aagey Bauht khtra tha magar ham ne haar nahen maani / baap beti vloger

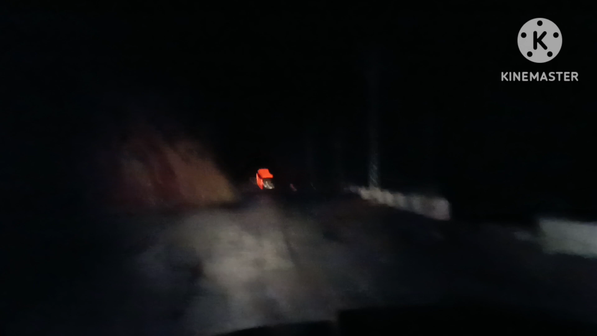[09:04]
अभी रात हो चुकी है और यहाँ पर कोई भी नहीं है सिवाय हमारे, और अभी अल्हम्दुलिल्लाह बस हम लोग पहुँच नहीं पाए।